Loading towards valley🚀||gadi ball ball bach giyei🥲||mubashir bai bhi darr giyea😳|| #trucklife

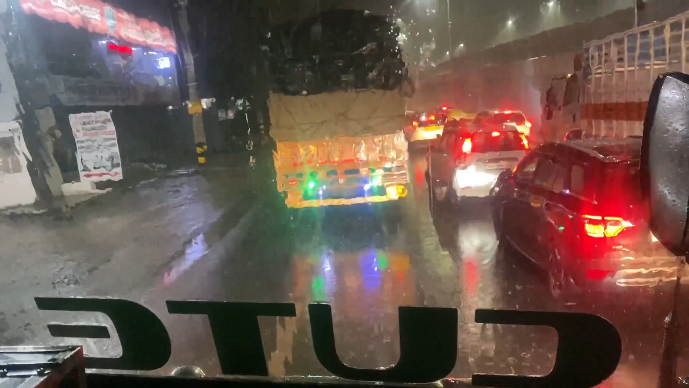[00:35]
जाएंगे आराम से कि रोड जो है वो आरेडी आगे � बने बेबान है रिख कर जाने